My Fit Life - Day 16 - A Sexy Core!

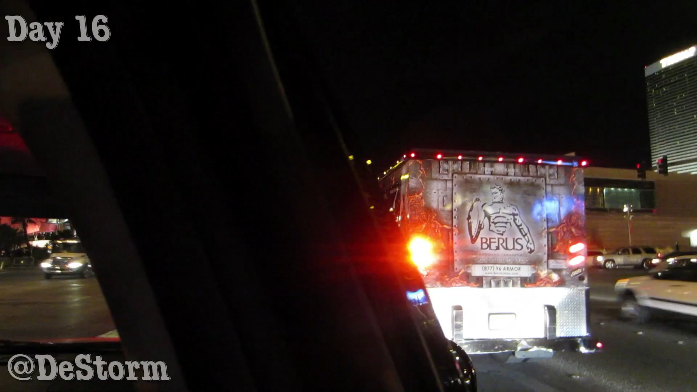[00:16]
There's people actually on that armored truck partying. The limo service headed over to the actual wards.